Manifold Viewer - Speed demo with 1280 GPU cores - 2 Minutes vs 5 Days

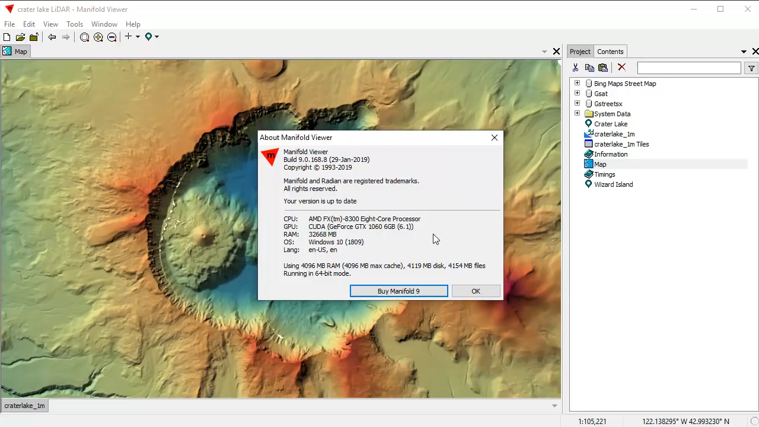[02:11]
That's a very middle of the road card. Gamers would think it's not much of a card. You can buy one for about $240 to $250 on Newegg. It delivers 1,280 GPU cores, and we've got 32 gigabytes of RAM here. This is kind of a middle of the road system. It's not a particularly hot system, but it's good enough for what we're going to do. What we're going to do is we're going to run the so-called Mean Curvature calculation on this surface. I'm going to launch it right now. We're here in the map looking at this crater-like surface. I'm going to click on the Contents pane, Shift to Transform,
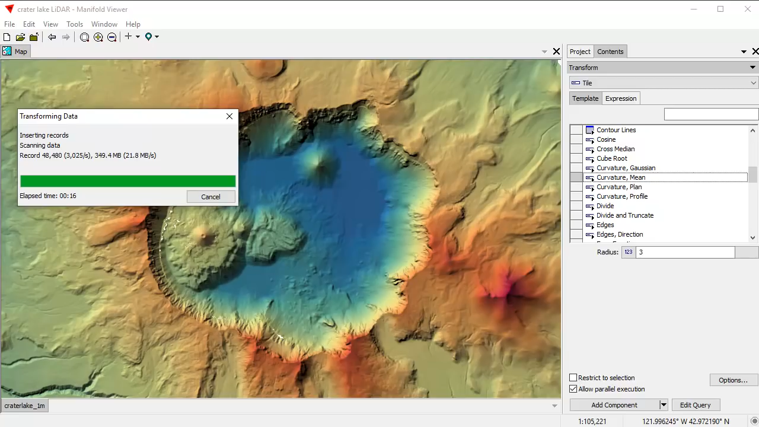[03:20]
Remember, we're looking at a surface here, which when you import it as a TIFF file, it's about a 2GB TIFF, so it's a very large surface. It's going to take us slightly under 2 minutes for this whole thing to go. Let's take a look at what's going on in the Task Manager. One of the things that we see here in the Task Manager is that it's launched the GPU, and in addition to using CPU fully parallel, it's also using the GPU.
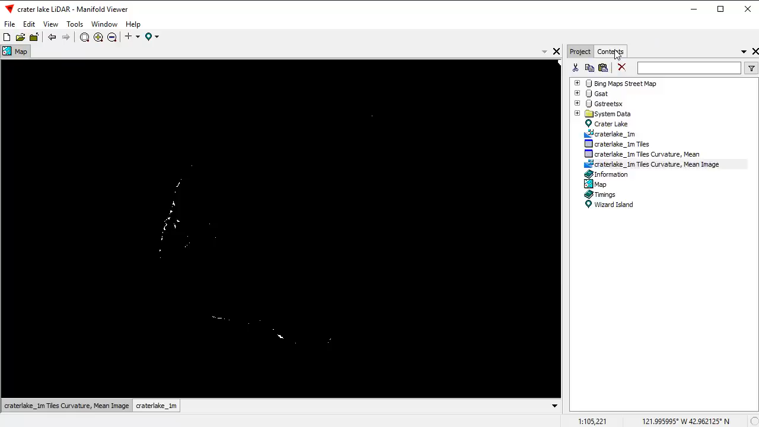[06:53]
What we want to do is we want to style that to adjust the channels. And what we're going to do is we're going to use an auto contrast and medium. This is a floating point data here.
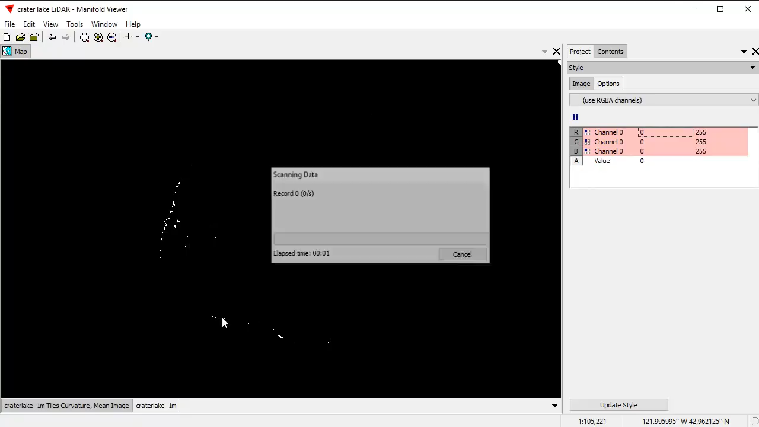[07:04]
So what manifold does is it calculates what all the pixel values are.
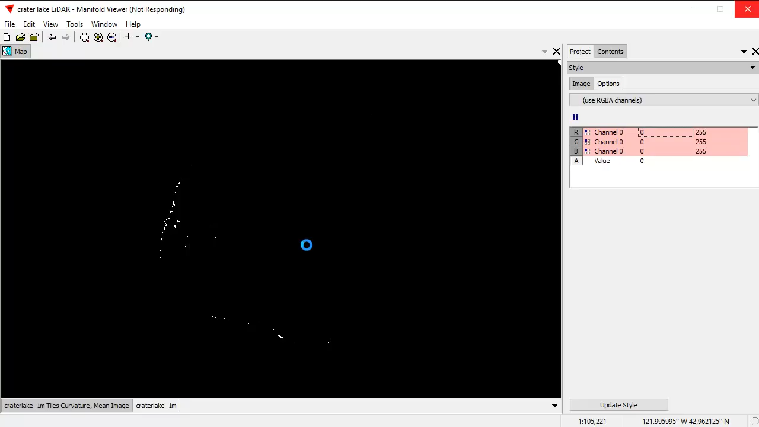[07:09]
And then it calculates how to display all that within a range of outputs from zero to 255. And in this case, I've told it to use medium auto contrast. So it's going to spread the
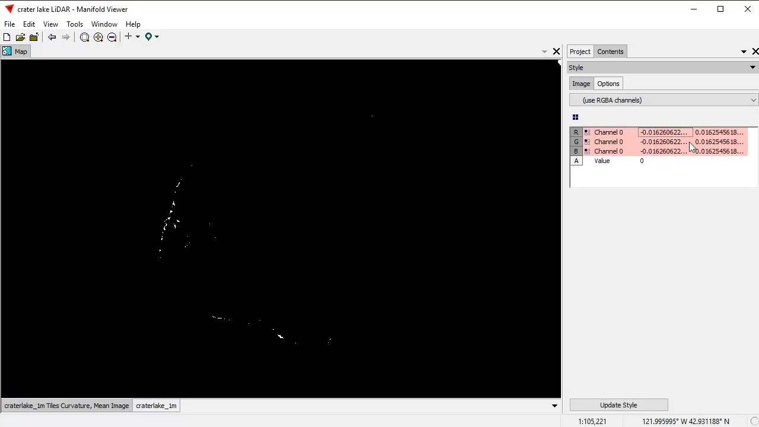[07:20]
computations that it does into those into this range. And we click up to update style, we see what it actually produced.
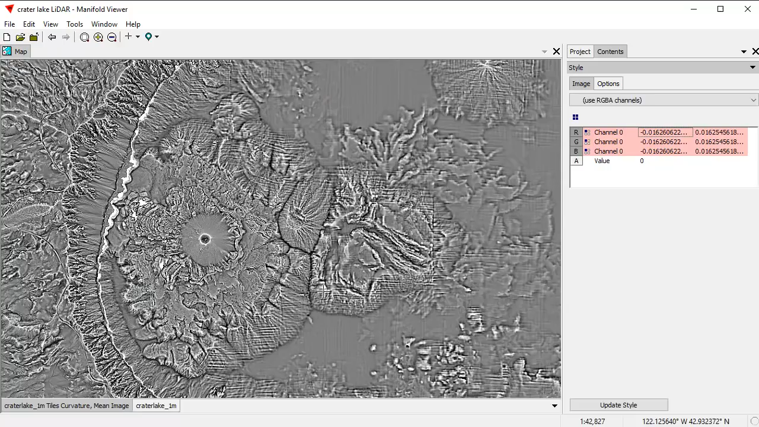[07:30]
And zooming in here a bit, it's showing us a different regions of maximum and minimum slope maximum maximum minimum curvature, considering the mean curvature, that is the average curvature between the most curved and the least curved. Now, how could you use something like this? Because so far, it sounds pretty dry, right? Well, the way you use it is you use it to enhance the main image.
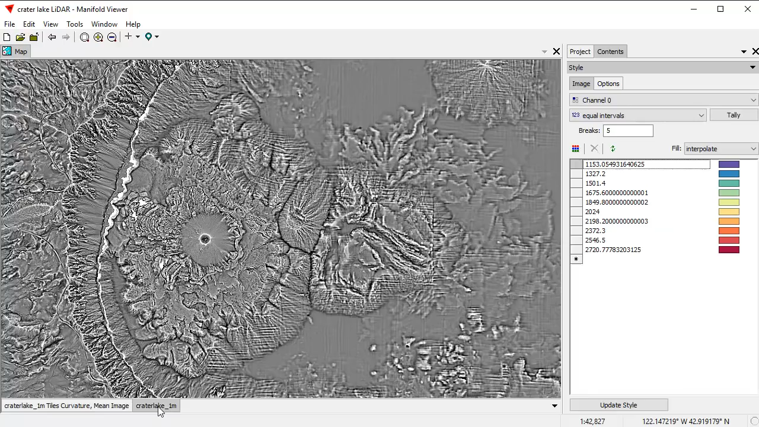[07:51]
So we're going to take the main image and going to drag that layer and drop it above here. And now here, I'm going to in the layers pane, I'm going to change the transparency of that top layer. That's the colored layer to let some of that mean curvature image shine through. I'm going to give it a transparency of 80. And when I do that, you can see that this
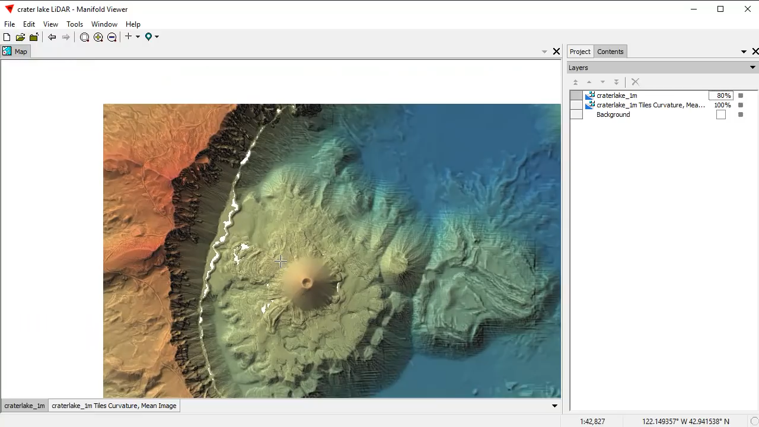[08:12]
curvature here that we computed is starting to shine through in spots. And we're seeing more detail than we otherwise would have. For example, here in the rails. What I'll do is temporarily, I'll turn off the background layer. So now you can see the original hill shaded surface without the enhancement from the rails. You can see like, for example, this rail right here is kind of softer. When I turn that background layer on, so it's seen to the transparency, you can see how you see more detail like
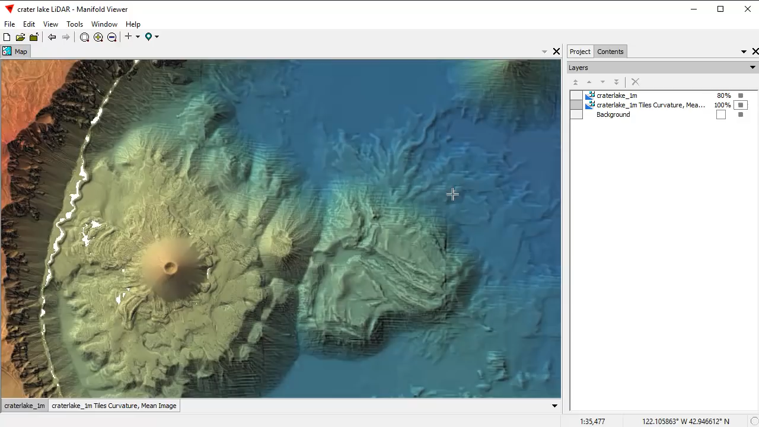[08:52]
the terracing effects that are right here on the rim of Crater Lake. You can see more detail in the various lava flows from Wizard Island. And you can see all the better detail here in the lava flows that are in the at the bottom of the lake. What we've done here is we're using a three by three, excuse me, we're using a radius of three, which generates a seven by seven matrix. And we've we've used that to provide more enhanced detail in this image. You can see also here, for example, in this in this mountain, you know, the greater ridges and all that stuff. It's bringing out more detail where there's sudden changes in curvature.
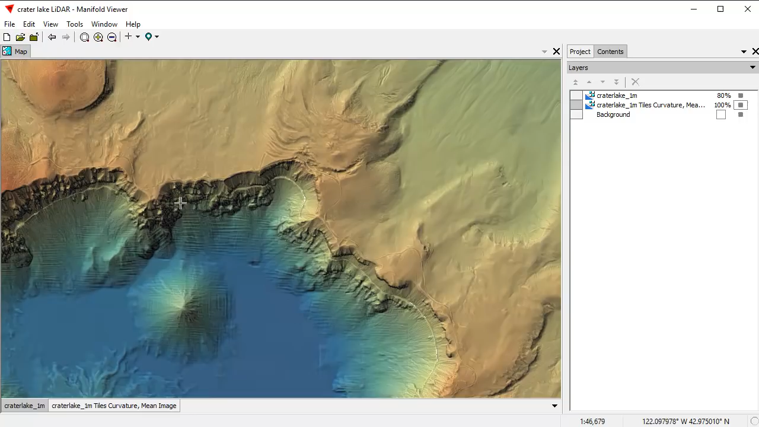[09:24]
For example, here along the rim, where you can see all the terracing effects. Now, all that is very cool, but I made some claims here about how long it would take different software packages to achieve this sort of performance. So let's take a look at what sort of timings we get. I've taken the liberty of running this several times in different sessions. And I have recorded those timings here. If you look at how fast manifold does a radius of one, which to remind everybody, let's put this back up here.
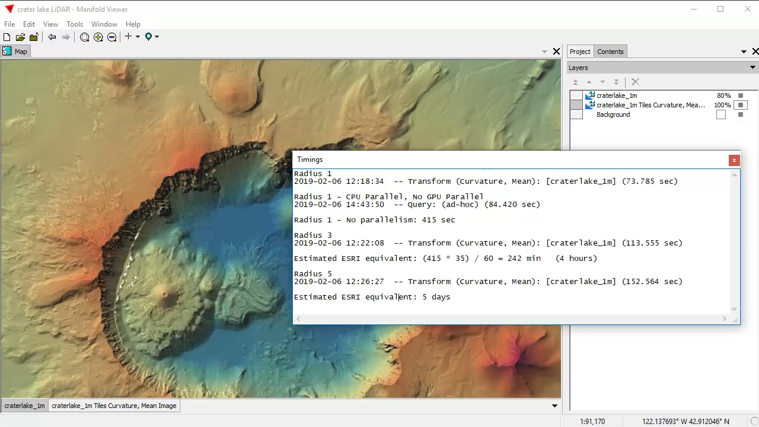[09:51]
A radius one is this simple calculation that does a three by three matrix.